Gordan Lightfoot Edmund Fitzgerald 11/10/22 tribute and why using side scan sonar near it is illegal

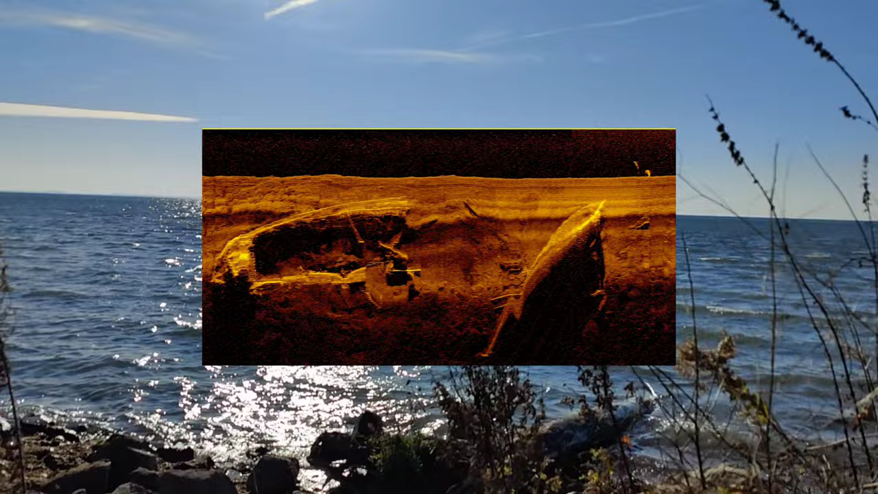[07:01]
I was only able to find one side-scan image from the Rochester Institute of Technology who scanned the ship. I believe they got a legal permit to do it, and it's really the only side-scan image available. I'll put it up on the screen so you guys can see it. And in that image you can see there's a big trench alongside the ship, leading most people to theorize
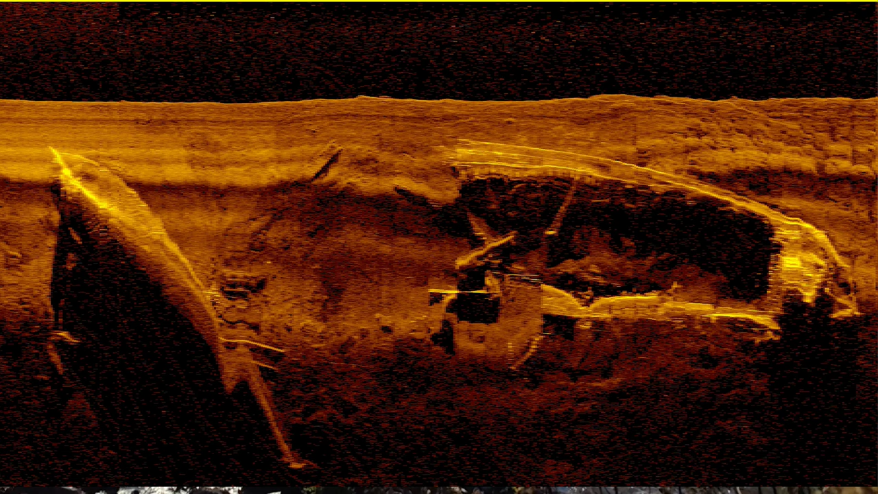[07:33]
that the list of the ship caused it to nosedive, and it just basically dug the bottom of, I believe, like I said, I believe it's in 500 feet of water and the ship is over 700. You can correct me in the comments.